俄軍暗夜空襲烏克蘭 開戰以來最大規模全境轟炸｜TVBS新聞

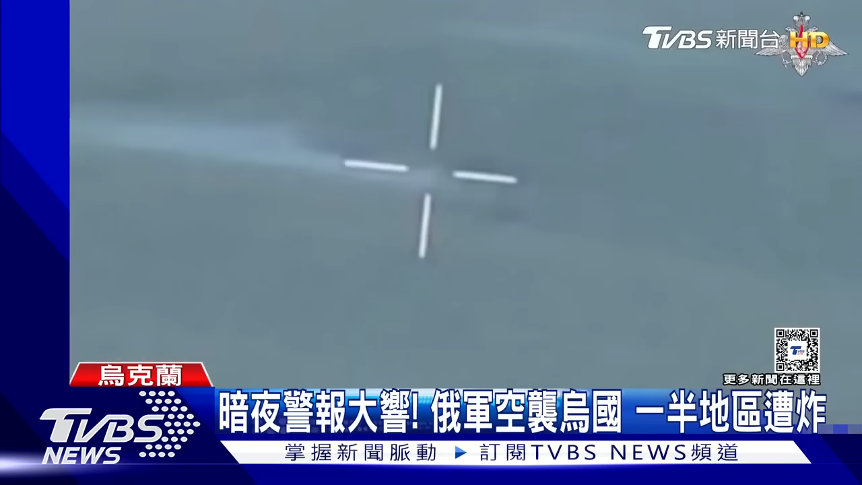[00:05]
监视器拍下无人机锁定目标 精准即正俄罗斯连夜发动空袭乌克兰多个地区遭轰炸乌军也立刻猛力回击